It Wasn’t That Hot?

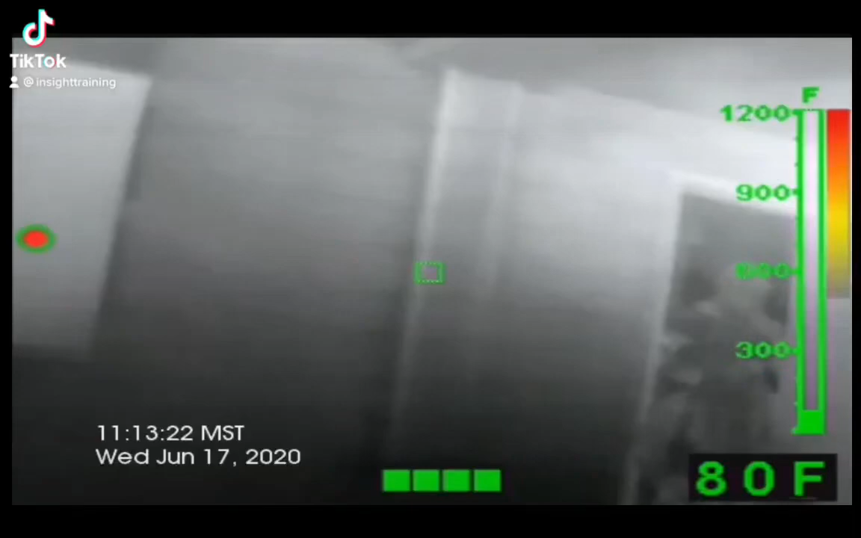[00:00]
On screen: spot 80°F
this is one of my favorite videos and there's two reasons one it shows the power of convection currents and this is your bowler qxt two cameras
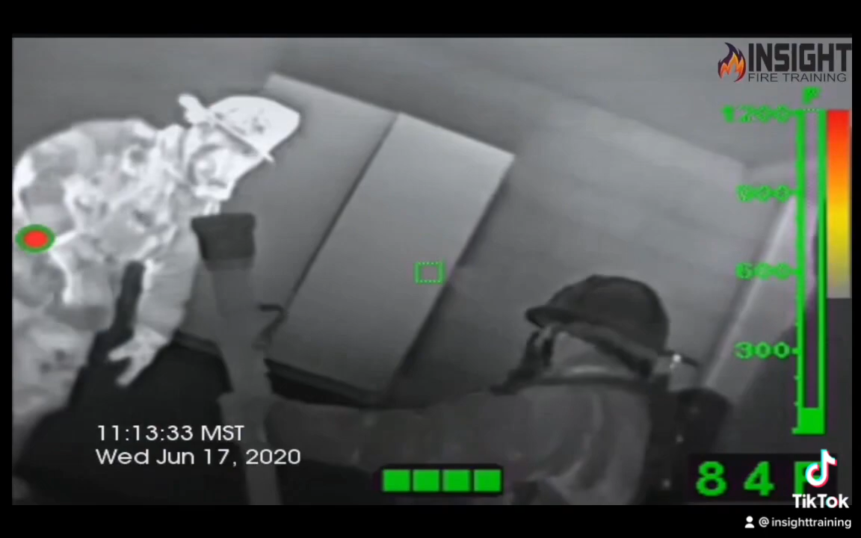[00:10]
in high sensitivity because we're further away from the heat source so a lot of firefighters would think this is
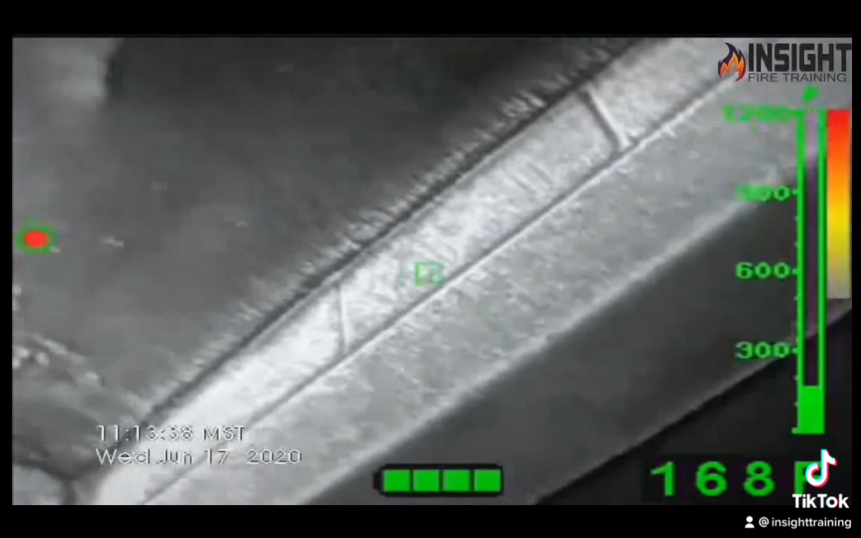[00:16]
not hot tell me is this important to note
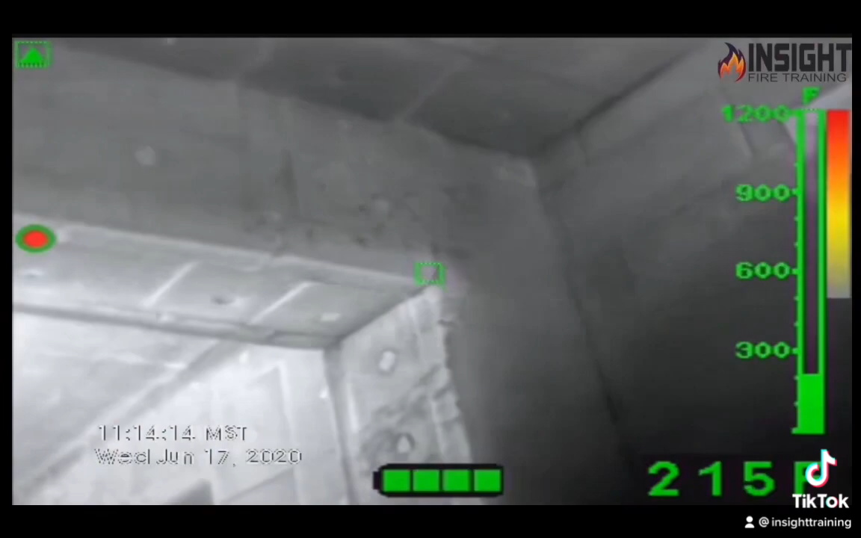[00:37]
sensitivity as we pan towards the fire what does that mean and what should that indicate to the firefighter
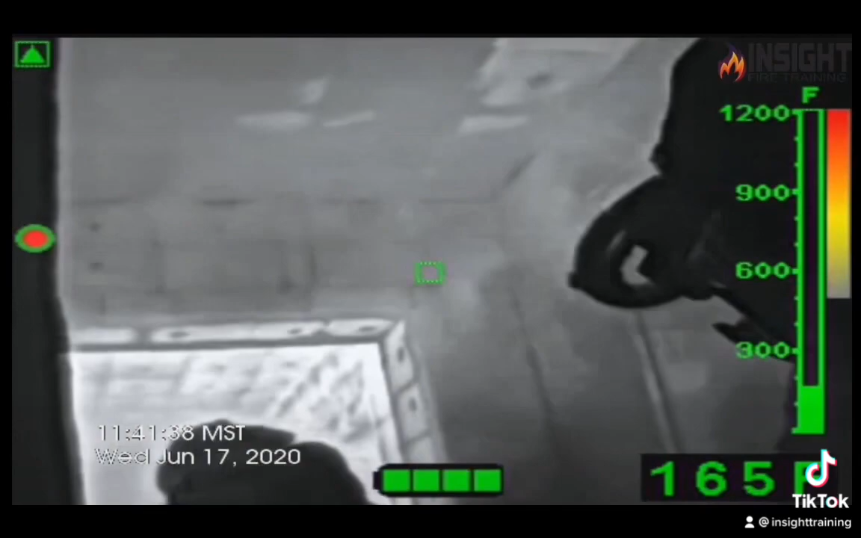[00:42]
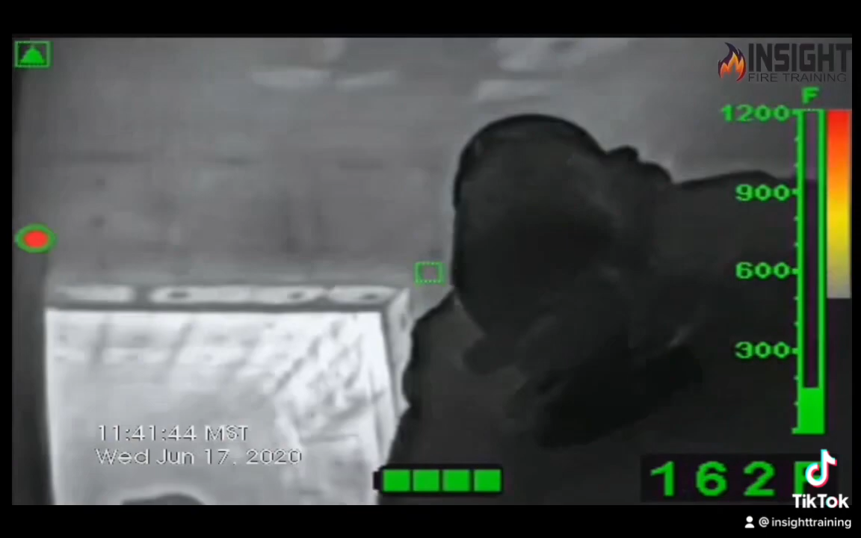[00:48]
is that a big difference look how fast that's moving
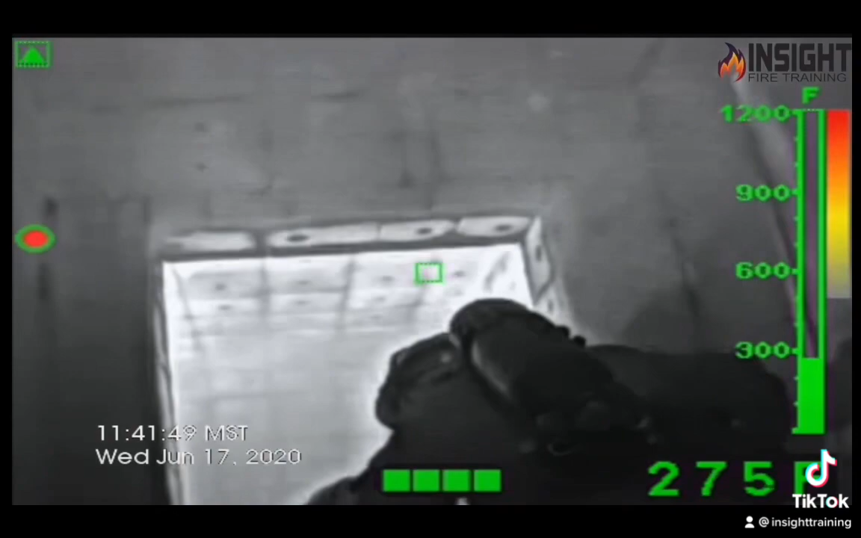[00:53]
massive amount of heat transmission what do you think that's doing to the firefighter's gears we're just
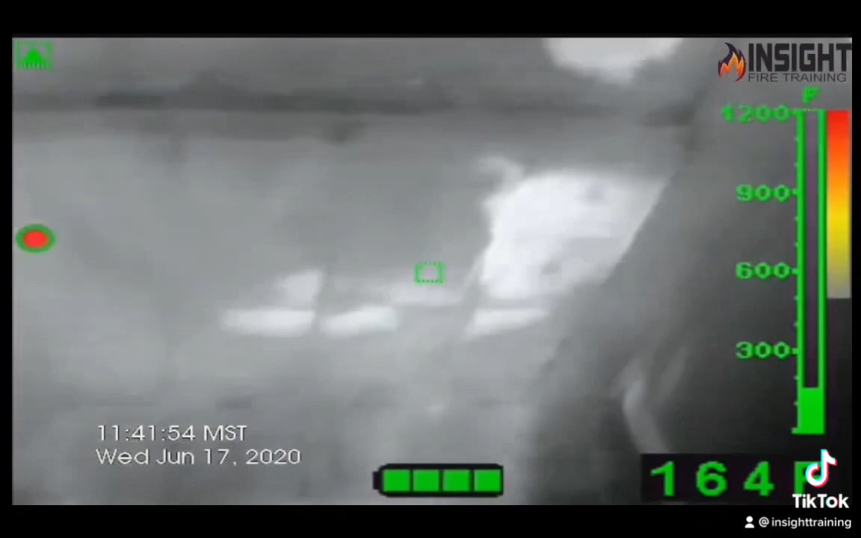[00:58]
sitting in front of this the whole